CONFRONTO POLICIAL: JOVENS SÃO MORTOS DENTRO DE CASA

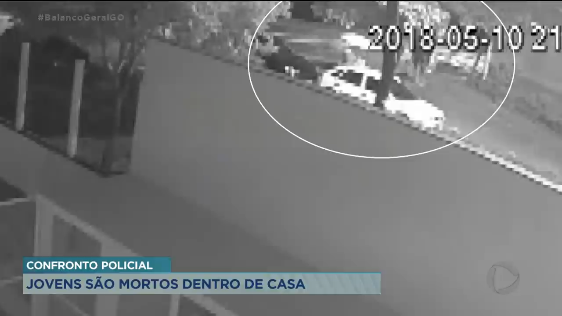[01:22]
Câmeras de segurança do local registraram o momento em que dois homens fugiram após matar a advogada.